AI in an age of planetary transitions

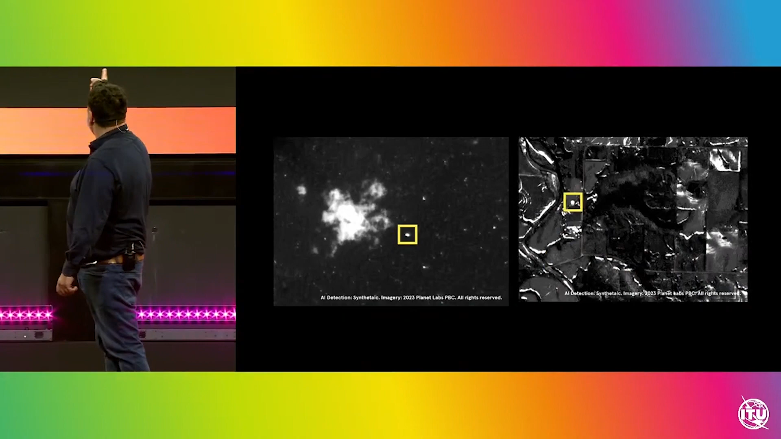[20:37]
This is actually the balloon flying through over the American countryside and out over the ocean. They were able to track the entirety of the balloon, the said mysterious balloon.